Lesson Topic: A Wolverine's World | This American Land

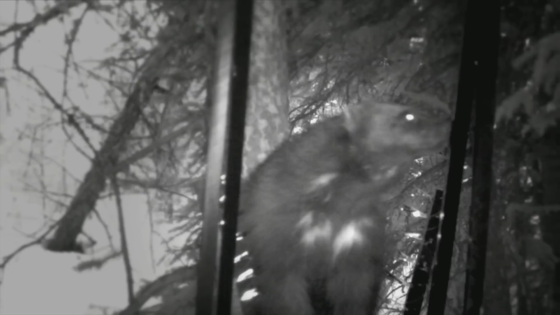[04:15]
And it's set to take a photograph at certain intervals.
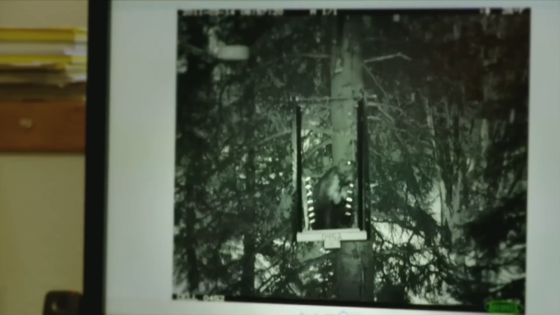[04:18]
And so you end up with a series of photos that show you the markings, hopefully the sex, and even reproductive status of the individual wolverine that's come on to the run pole. And as you click through the series of photos, you can also see which DNA clips have been knocked down and have a sample from that particular individual.